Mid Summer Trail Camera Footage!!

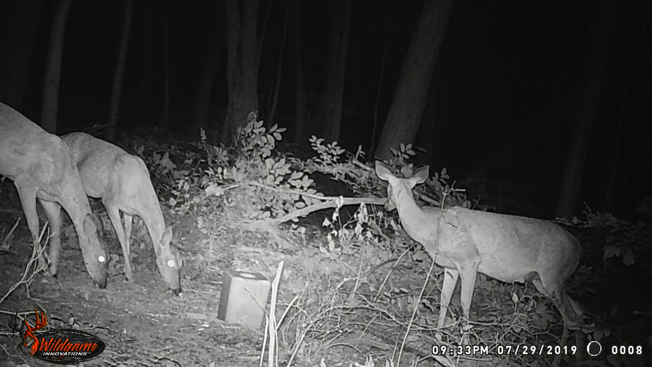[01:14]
then we go on to the third picture and there's three does there as well uh the times for these pictures are all in the evening from 6 38 to 9 33 to 9 35 so we go on to two more pictures here we see one doe here then the bottom left pit corner of the picture right behind the wild game innovations logo you see a raccoon there this is at 9 42 p.m